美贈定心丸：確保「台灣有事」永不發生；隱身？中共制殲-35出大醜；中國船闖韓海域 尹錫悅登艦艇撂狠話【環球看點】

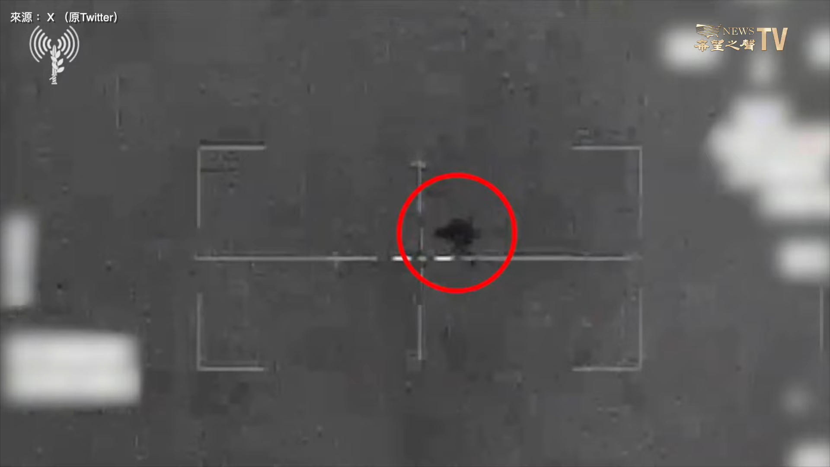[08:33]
護衛艦在內的以色列國防軍導彈艦已經被部署在紅海還稱讚了軍隊應
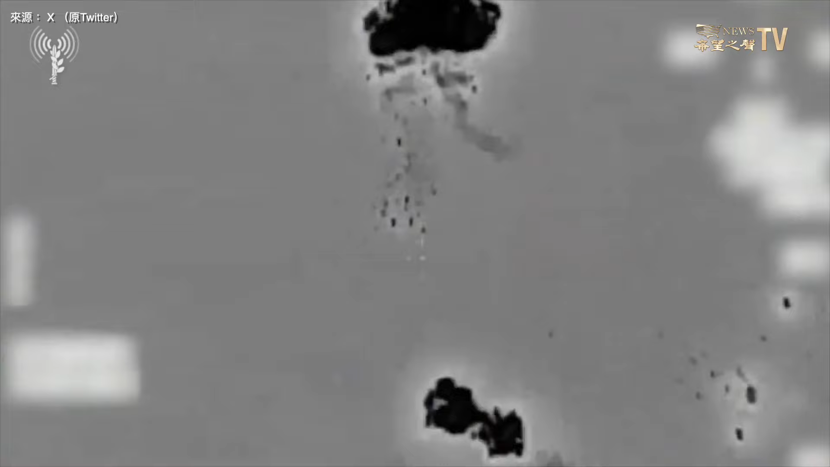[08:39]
對地區威脅的防禦和進攻能力增強以色列國防軍表示摧毀的是伊朗政府支持的一個組織所發出的一架無人機